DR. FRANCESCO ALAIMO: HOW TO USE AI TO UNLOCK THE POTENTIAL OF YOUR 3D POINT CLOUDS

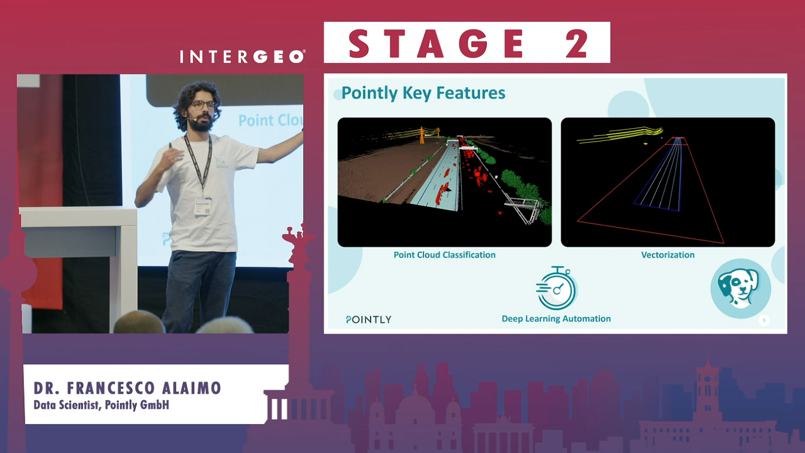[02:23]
so ability to draw vector model here you don't see the point cloud but you can like make it transparent or not you should imagine that you can draw on top of it there will be a video about it later. This is a little bit like the general setting but what I want to focus mostly on the next of the talk is the deep learning automation so as it as it has been mentioned I'm a data scientist at Pointly so I've mostly been involved with
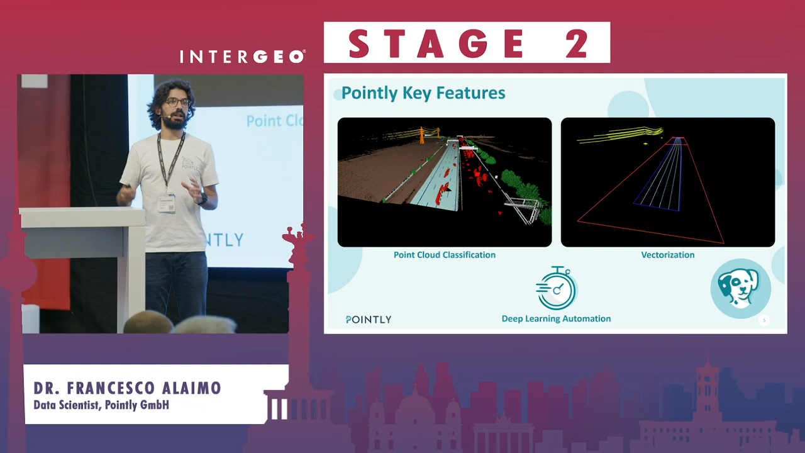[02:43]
developing the deep learning algorithm that can automate these two processes. For this we have what we call a standard classifier which are just a few models that are available on the platform to the users such that the user can upload a point cloud choose which model is a necessary according to its needs and then it will have an automatic classification that can also be manually corrected on the viewer for the few cases where there will be misclassification.
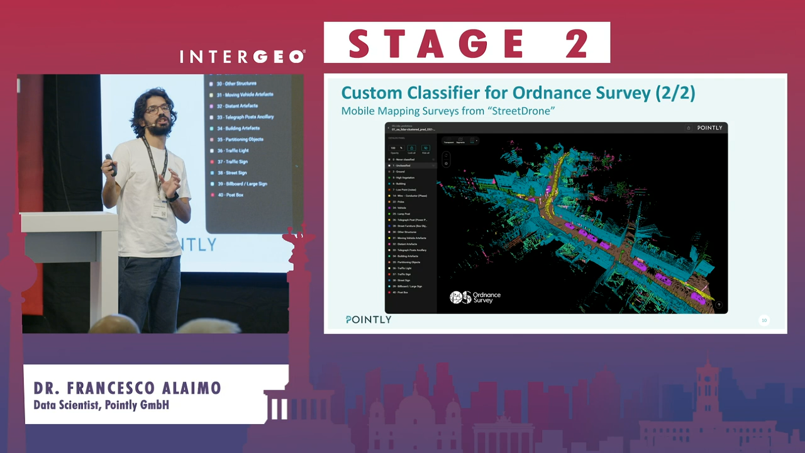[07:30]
The catalogue was a little bit different than the one for the previous data set because we could concentrate on smaller details, for instance also differentiate between kind of poles and road signs. And here you see just visually an example of how our classifier worked for this data set.
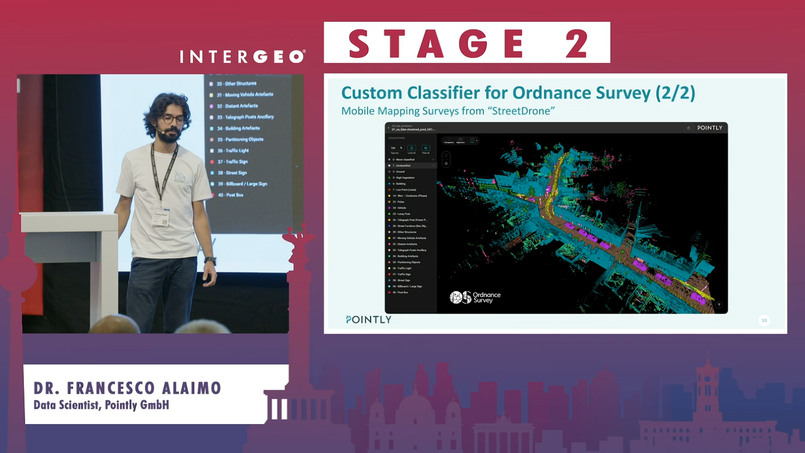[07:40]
An example coming from a completely different field is railway infrastructure classification.
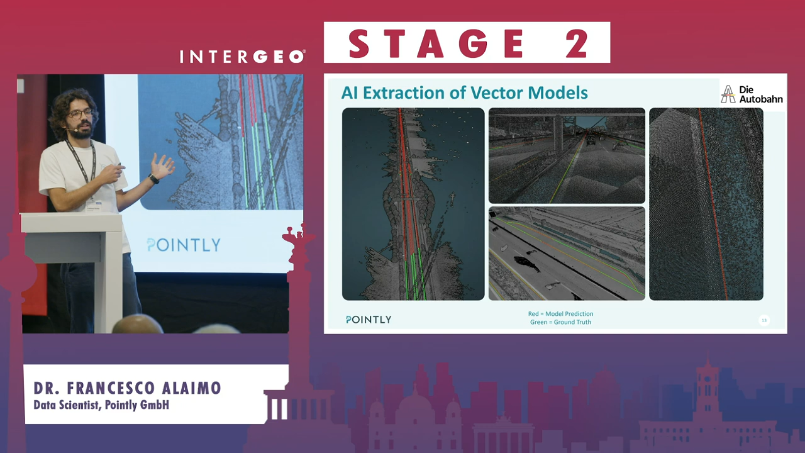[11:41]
get that far with better training data or just by fine-tuning the model. The missing step is how can we create this training data? We can classify point clouds very well in the viewer and there are many softwares doing that. But we have problems generating trainings data by drawing lines or point or drawing points or polygons on top of a point cloud. That is why in our latest release on the Pointly platform, we basically went exactly in this direction, which is allowing the user and ourself as well to draw vector models on top of the point cloud.
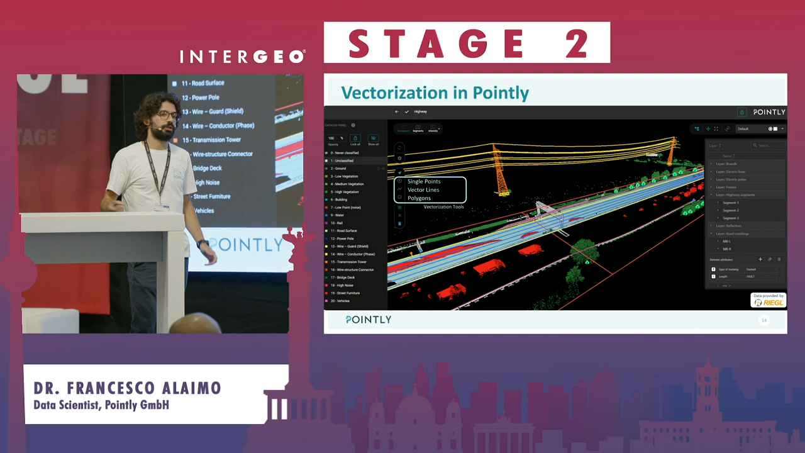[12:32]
the feature Explorer that it can also gives up all of these parts of the model like some extra attributes and the metadata so that we can also save how high something is or how long a line is or which kind of catenary pole is this line connected to? And this is what we want to focus on next.
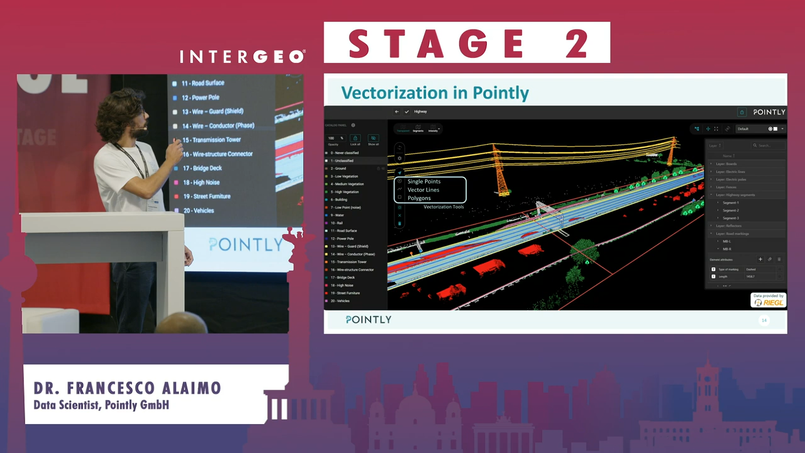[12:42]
And the idea is that we can see in the same
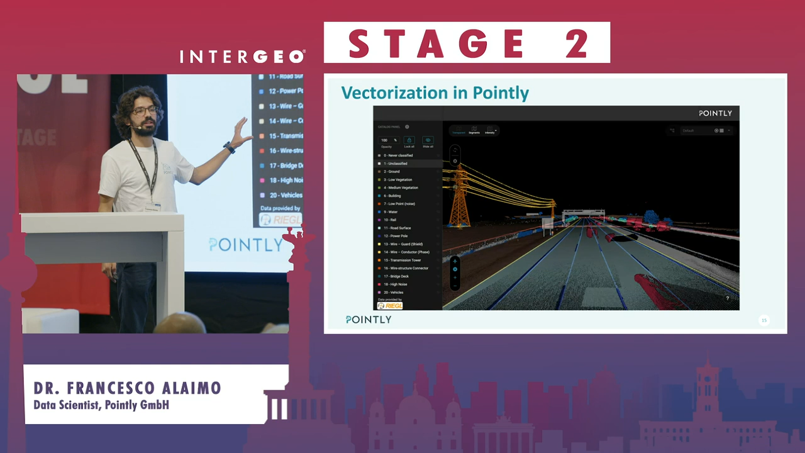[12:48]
interface automatically classified point cloud and just by a click turn